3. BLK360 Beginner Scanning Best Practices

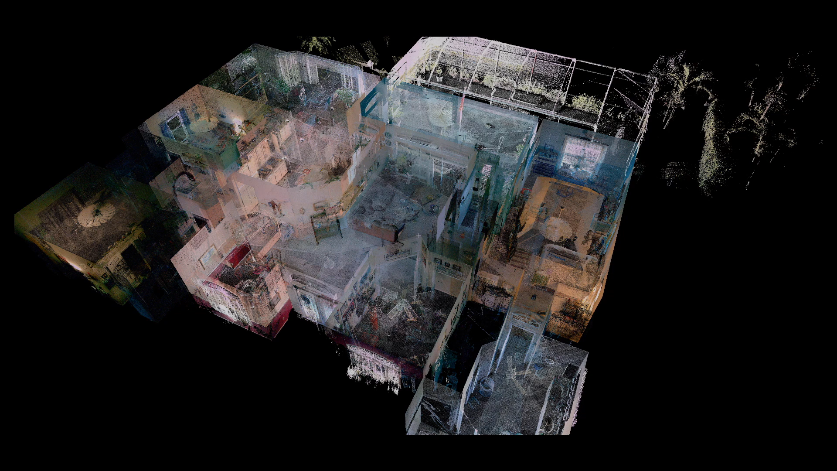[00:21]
Keep in mind that scans need plenty of overlap to be properly stitched together in the registration software. In this example, we've started with the master bathroom with a scan here. When placing the next scan,
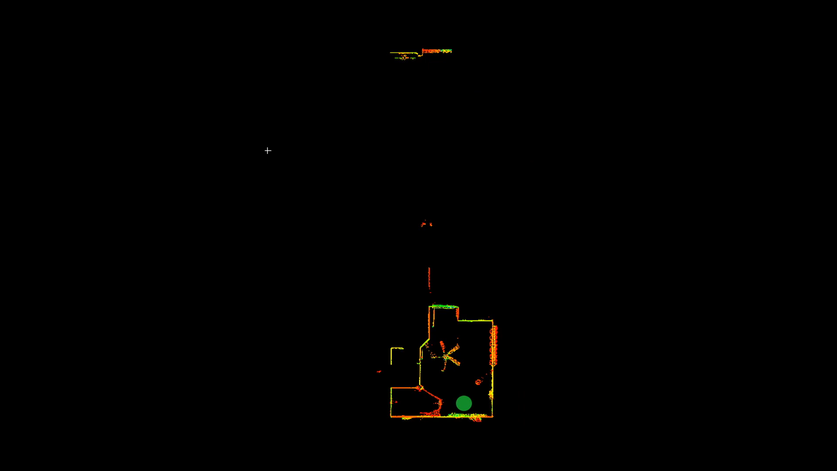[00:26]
we need to be sure we have enough data in both the room we are leaving and the room we are moving into.
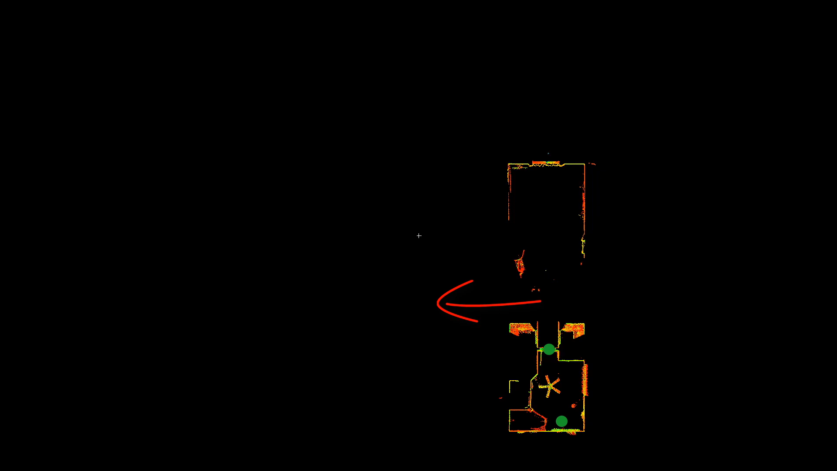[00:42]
With this in mind, we need to place the next scan so that we capture what we need as well as maintaining enough data to register the scan to previous scans. If you notice, there is a bit of a shadow in this room here.
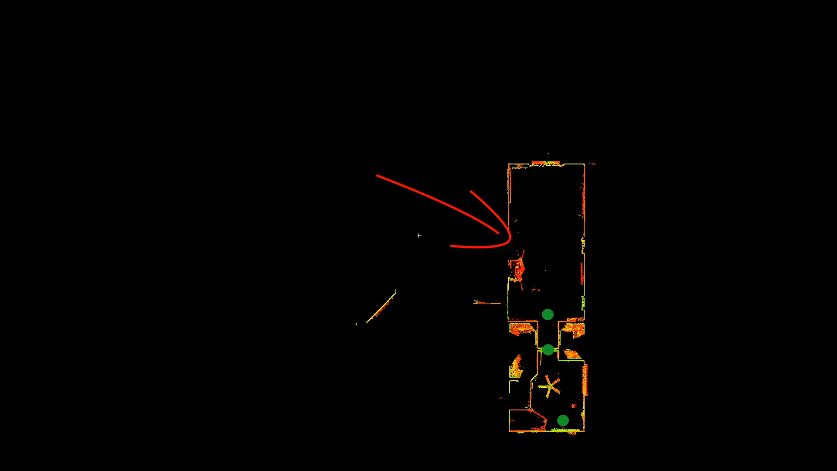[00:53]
So before moving out of the room, we will do one extra scan to fill in those gaps. Now that we are done with the master bedroom, we can move out of this room. Just like when moving from the bathroom to the bedroom, you will need to collect a scan in the doorway. This is to ensure we are capturing enough data in the next area as well as maintaining enough overlap to register together the new scan with the previous scans. When scanning space is similar to this home, there will be plenty of times when you will only move the BLK360 just a few feet at a time.
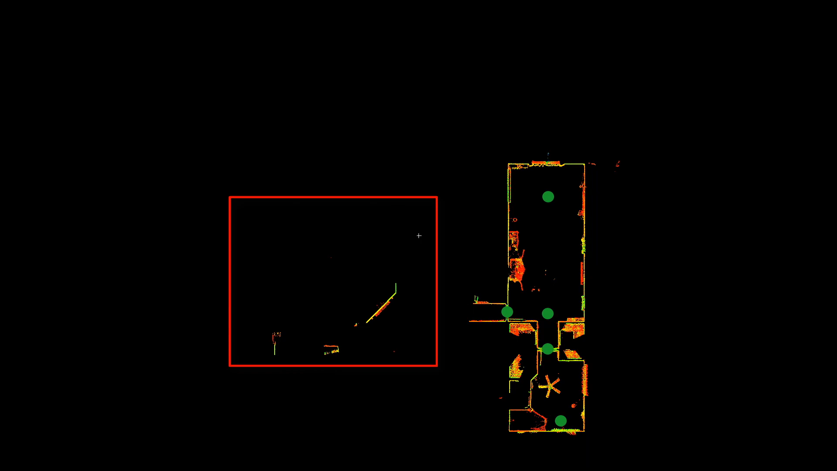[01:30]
Case in point is we now have a second bathroom off the hallway here. We also have the major living space here. So we will only move the BLK360 just a few feet so that we can capture data in both rooms while maintaining enough overlap to register everything together.
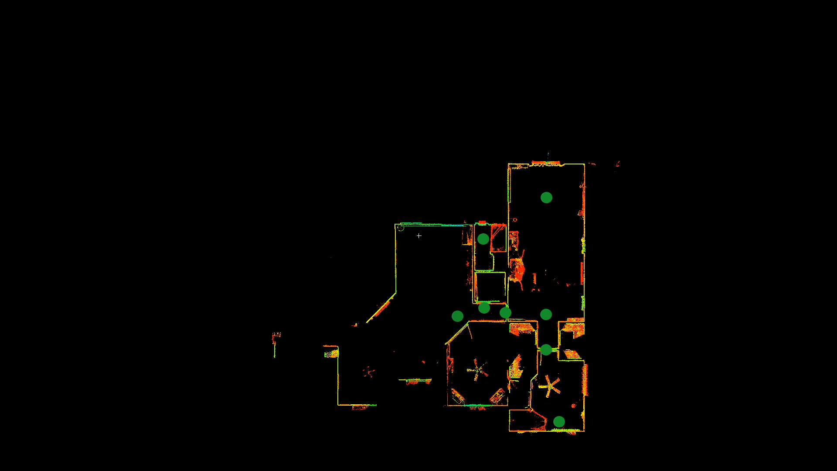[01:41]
Scan the rest of your site following the same type of logic where you are making sure there is enough overlap between scans so that they will register together properly. Keep in mind when moving from room to room, a scan in the doorway will be needed. If possible, try to place the last scan in a place where it will connect to a much earlier scan.
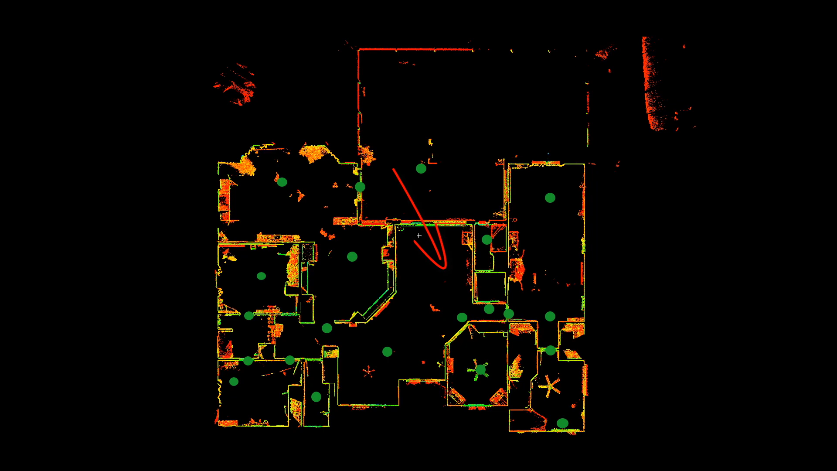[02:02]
This is a good technique for the overall registration fit.